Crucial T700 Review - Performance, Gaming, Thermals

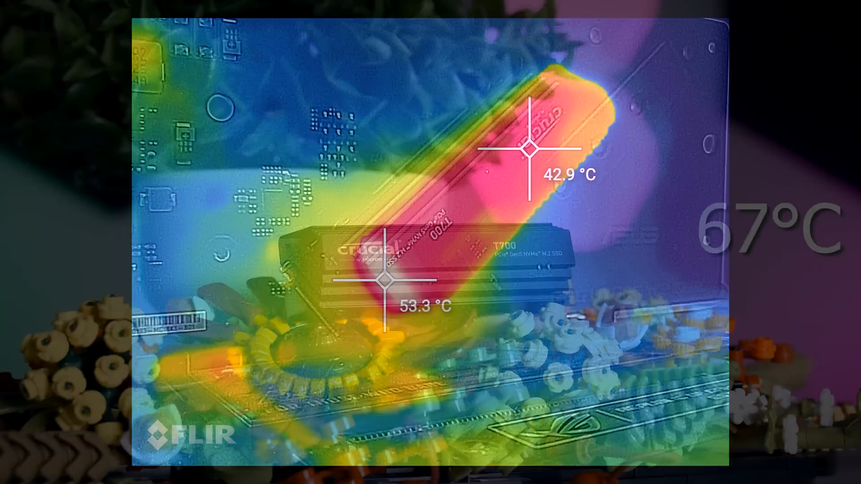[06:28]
And the FLIR camera didn't show any issues on the outside either. That being said, you do need some form of cooling, because without a heatsink,
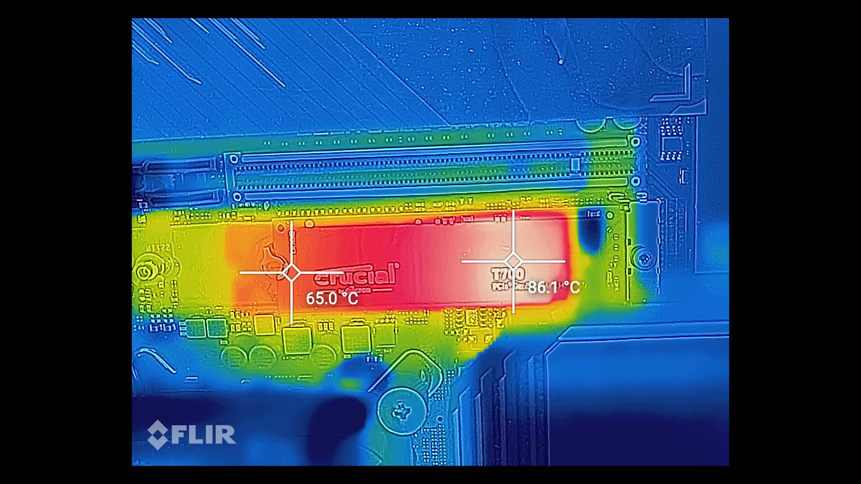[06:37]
the drive can get really hot, as you can see right here. But any decent heatsink with a bit of airflow passing by should be fine for a realistic use case.